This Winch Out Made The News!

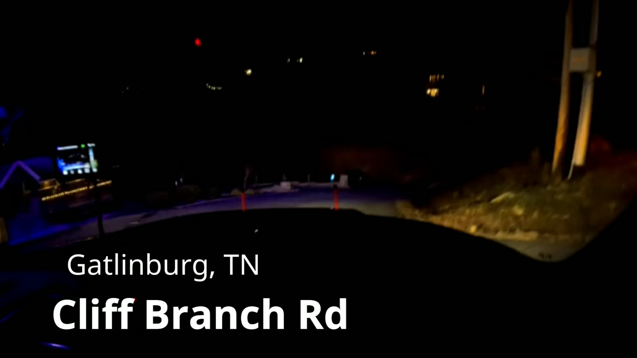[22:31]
during the snow apocalypse, she was trying to come up this hill here.
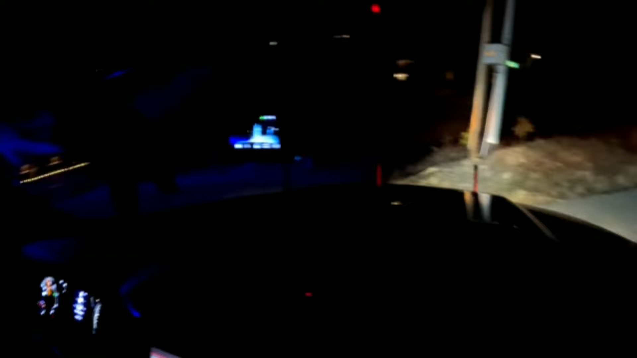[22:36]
She slid in ice and revved it so much trying to go up the hill that she blew her motor.
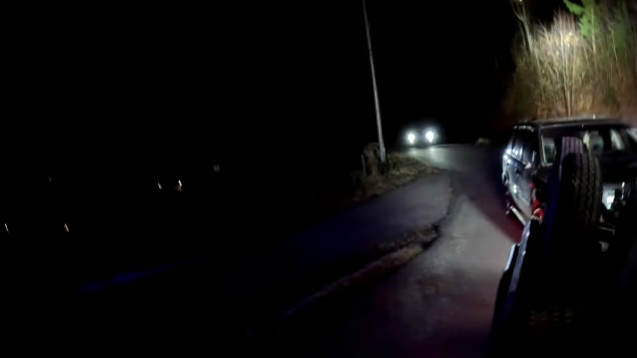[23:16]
Directly in the middle of the road.
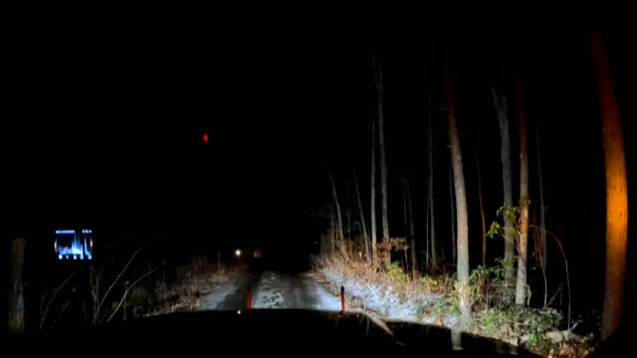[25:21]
It is a loop. And the addresses up here are all kind of wonky, so. It's usually where I back down all the way, isn't it? Yep. It's the one. I shouldn't know where the officer is. This is a city call. Oh my goodness. This is the snowy gravel. Oh gosh. This is probably not a good idea. Probably not. Okay, I see police lights down there. I wonder if we should have went to the lake. I don't know.
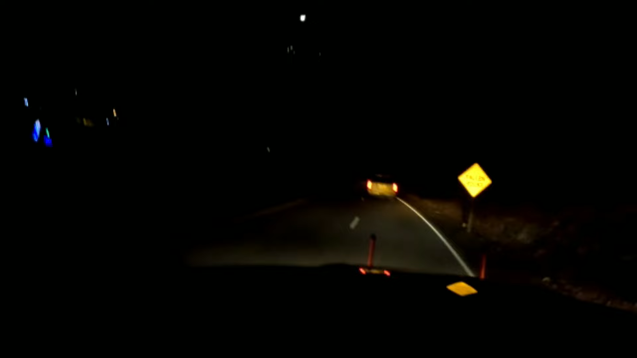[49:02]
He's leaning out his window taking pictures of the lights behind us. The Welcome to Gatlinburg lights. Is that what happened? That's what he's doing. Okay. Well, you just can't stop in the middle of the road to take pictures of the lights. This is a highway. Oh my gosh. Okay. You guys got a little bit of a rant on top of everything else that's going on.